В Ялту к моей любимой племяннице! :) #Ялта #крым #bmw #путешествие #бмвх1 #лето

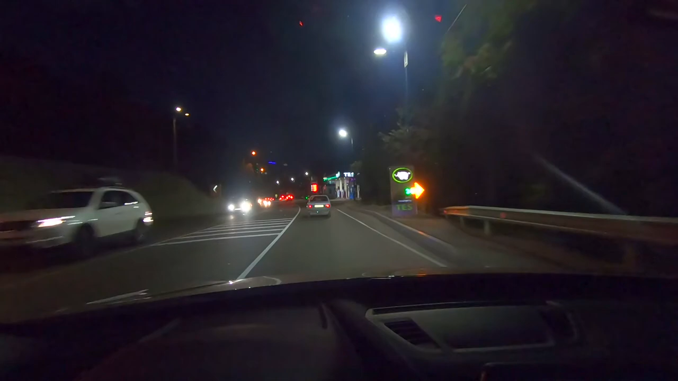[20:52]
Это вроде у нас ТЭС, а мне нужно на АТАН. И я опаздываю уже на 17 минут. Вот та вот следующая зеленая, это будет с левой стороны, а с правой стороны уже моя. Ухо, прям как на самолете, знаете. Я прям так ехал, ну, скорость 60-65 примерно по этому серпантину, он достаточно...
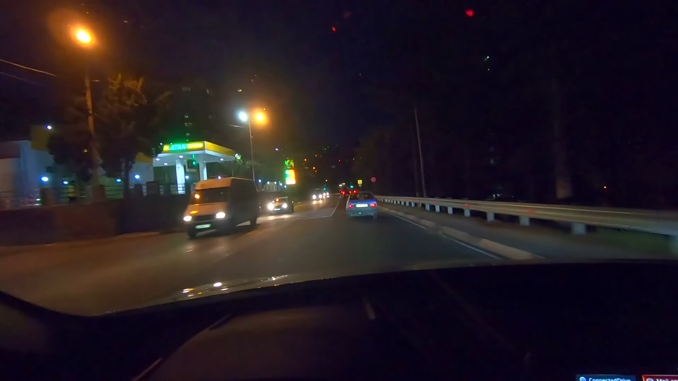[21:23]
Ухо что-то не отдупляет, не хочет. Не продувается, ничего. Так вот. Уже, конечно, немножко подуставший, но при этом все-таки в нормальном таком состоянии, адекватный. Еще хочется прогуляться по набережной, смотреть хуй-ху. Наверное, вот эта вот заправка мне нужна.
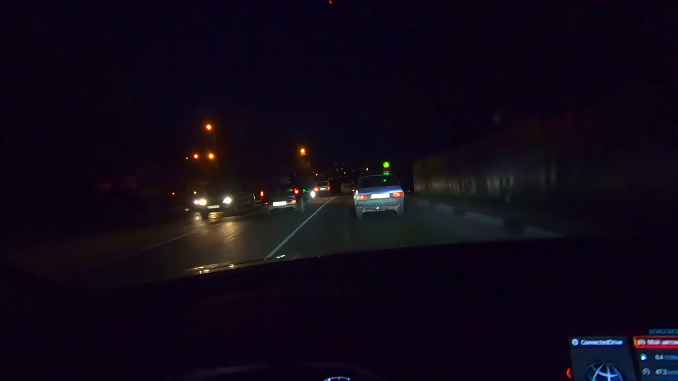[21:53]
Да, вот на нее сейчас я и заеду.